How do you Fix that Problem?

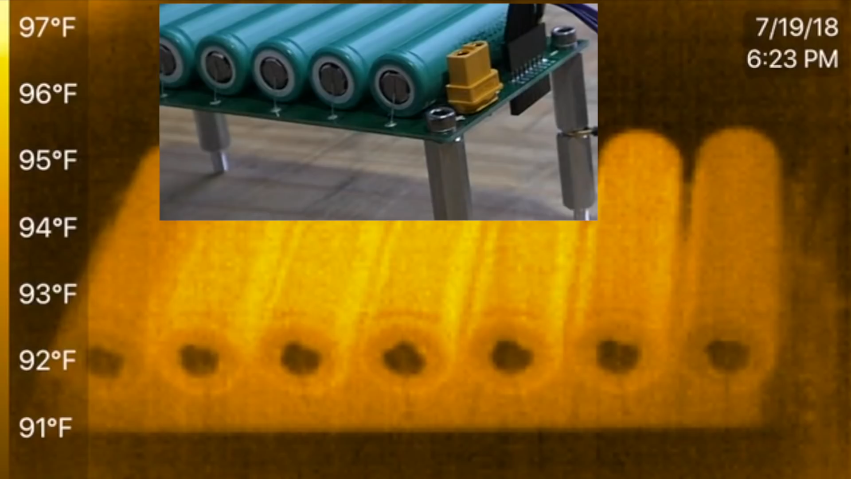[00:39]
On screen: scale top 97°F, scale bottom 91°F
So I did this little test.
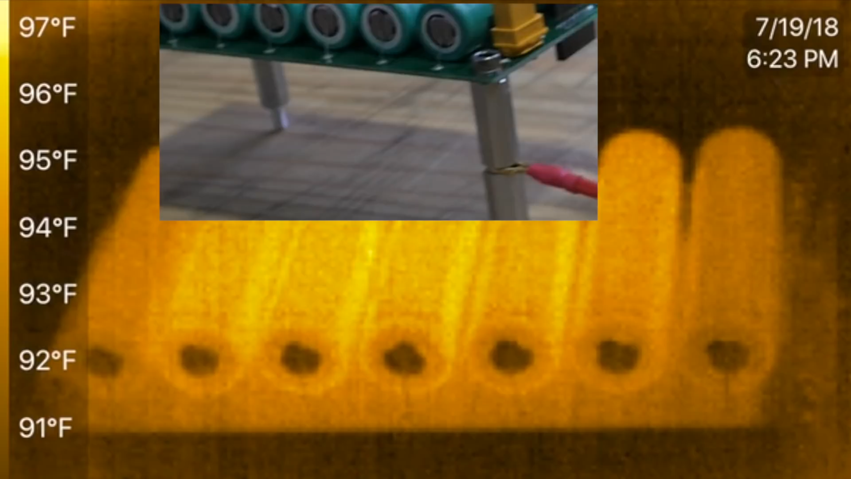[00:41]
Let's watch the video. Okay, so it's recording.
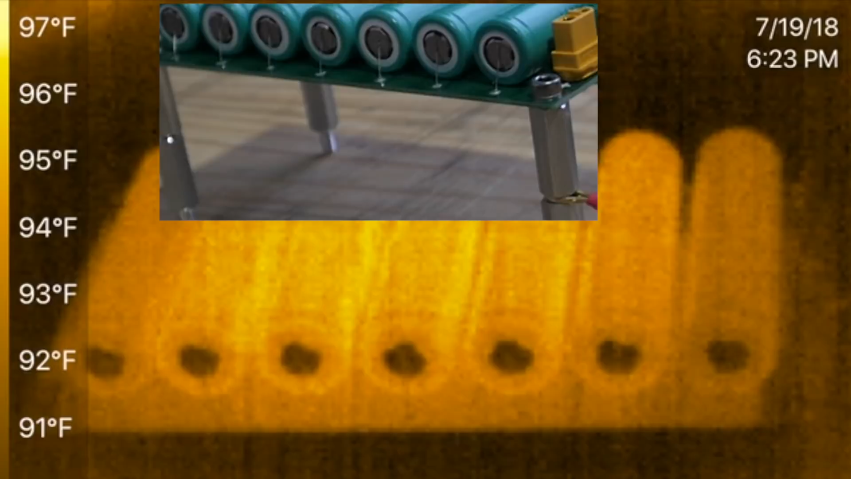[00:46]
On screen: scale top 97°F, scale bottom 91°F
All right, here we go.
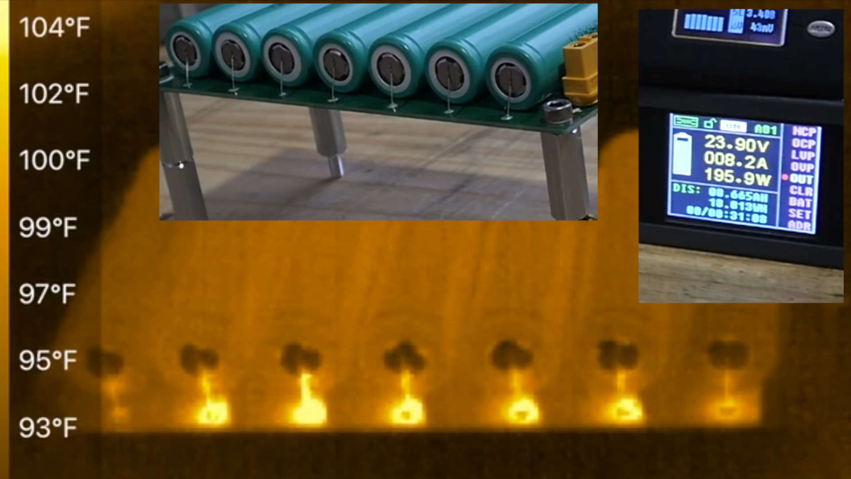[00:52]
Eight amps. Ooh, all right. Right at the instant where the fuse blew, the meter was reading 10 amps.
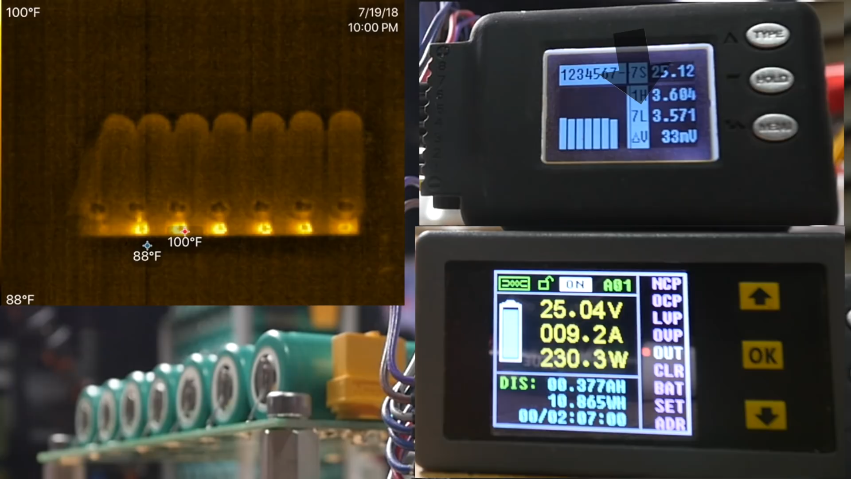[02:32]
On screen: max 100°F, min 88°F, scale top 100°F, scale bottom 88°F
Oh, look at that board. That board is getting hot on those points.
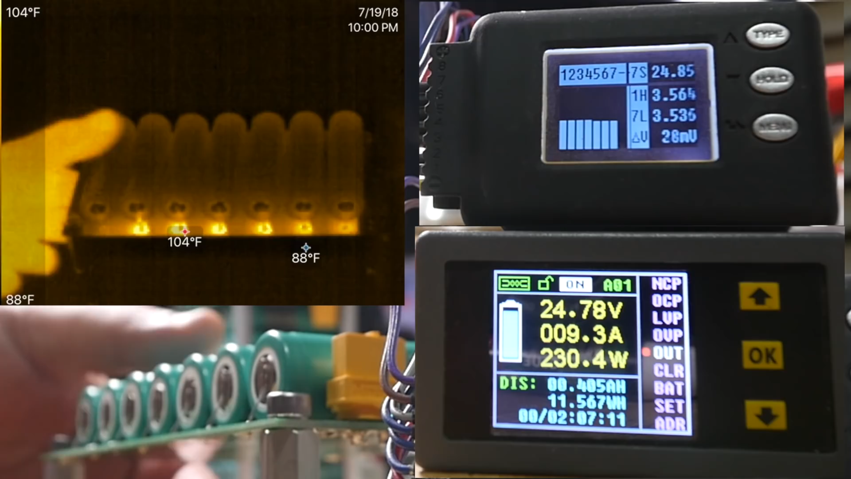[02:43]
On screen: max 104°F, scale bottom 88°F
What about on the other points?
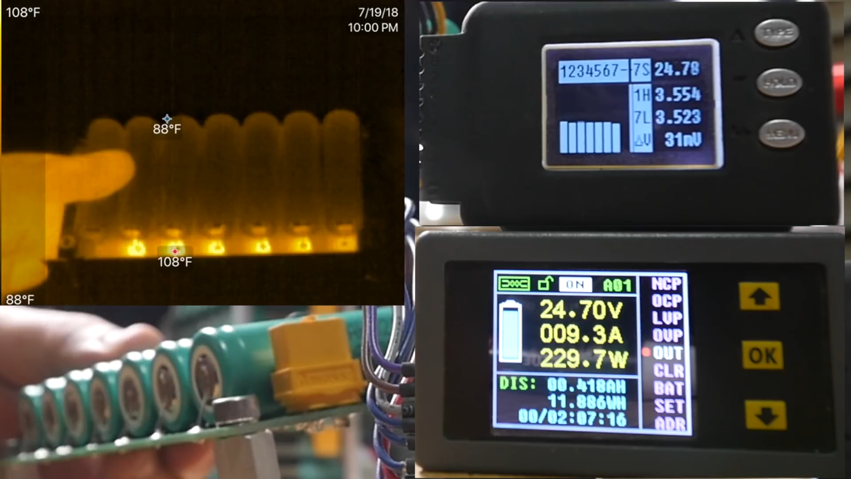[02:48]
On screen: spot 88°F, max 108°F, scale top 108°F, scale bottom 88°F
See, on the other side, it's pretty even.
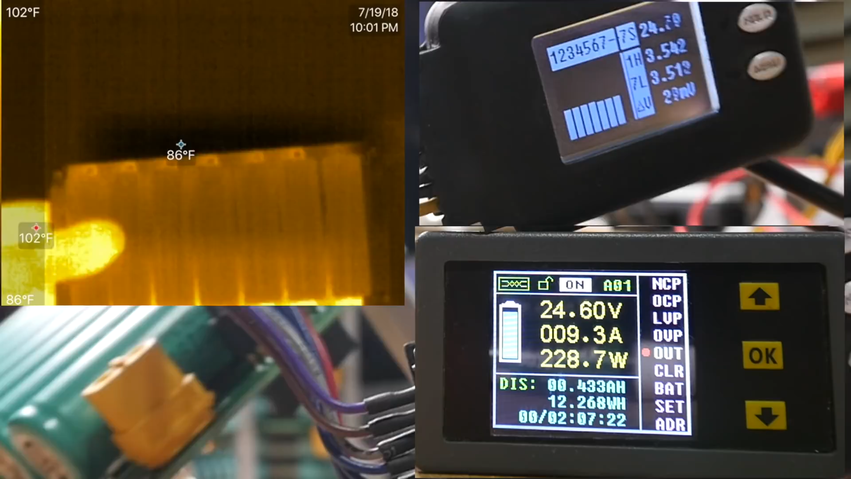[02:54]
On screen: spot 86°F, max 102°F, scale top 102°F, scale bottom 86°F
It's just on this side that it's uneven. That one's hot. Yeah, I mean cold and these are hot. Hey, hey, hey.
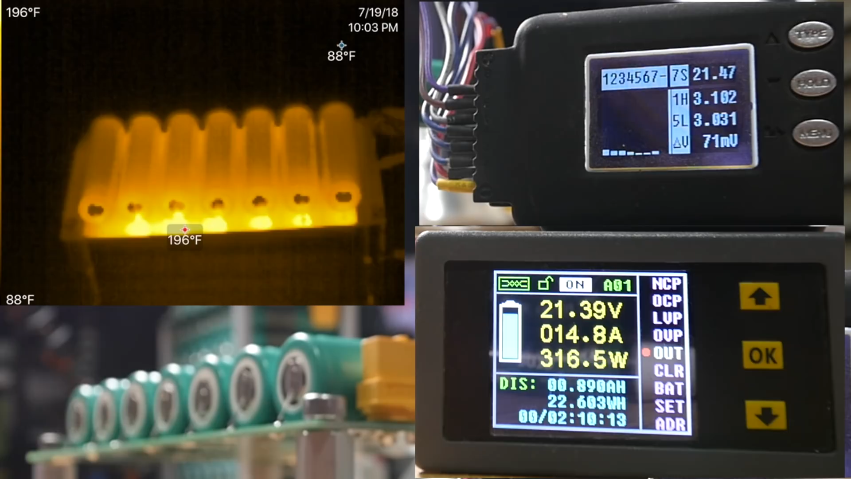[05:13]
On screen: max 196°F, scale top 196°F, scale bottom 88°F
It's going under the threshold there. It's about to go under three volts. What are we looking at there? 200 degrees. Ooh, yeah. This board can't do 400 watts. 14 amps. That's, okay, there we go. That cell is too low now.
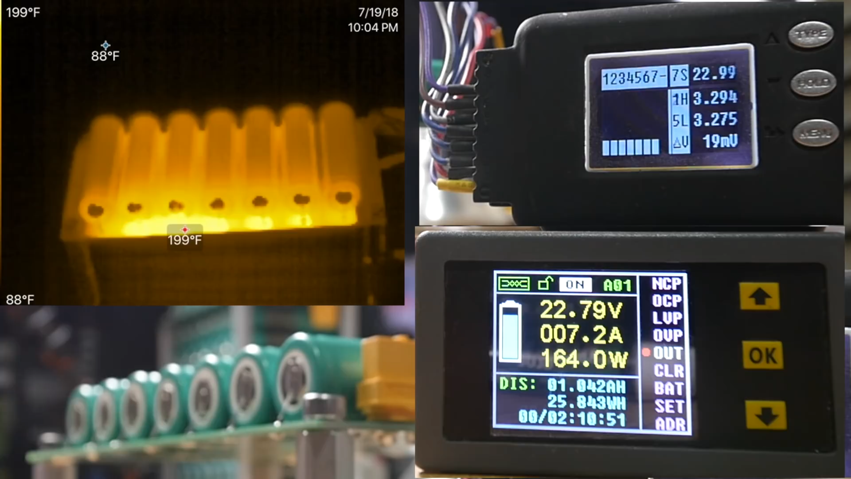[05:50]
On screen: scale top 199°F, scale bottom 88°F
The BMS would have stepped in at this point, and then it would have, boom. There we go. Let's see. There we go. So now it bounced back.
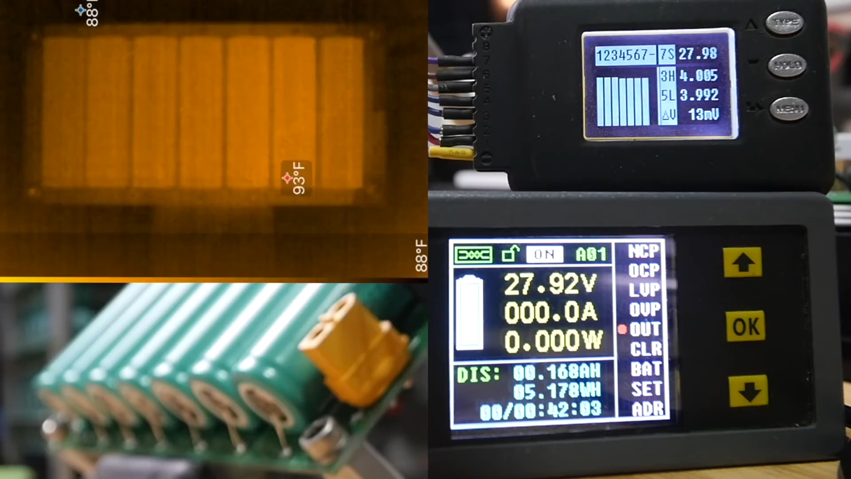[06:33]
So let's see if that, see how these do. Okay, 160 watts. Number five is the low.